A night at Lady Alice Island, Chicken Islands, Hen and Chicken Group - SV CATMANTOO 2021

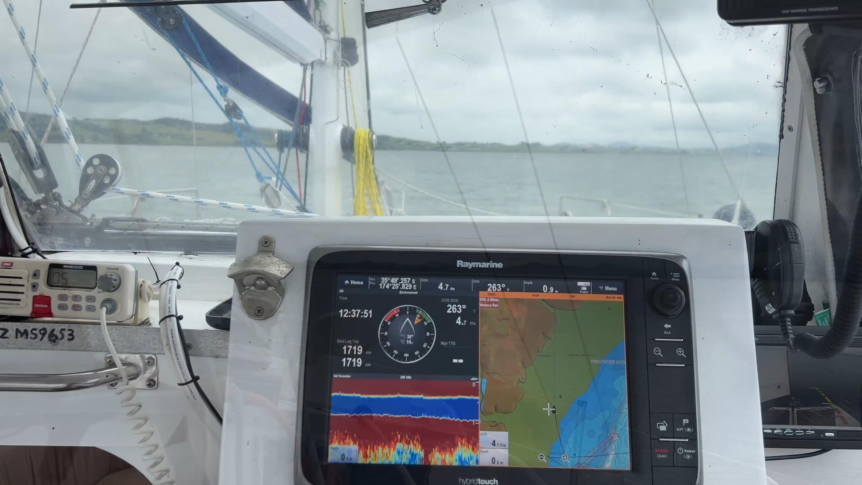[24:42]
We're into the shallow side of the harbour. When it gets to half a metre, I'll tack. That's half a metre under the keel.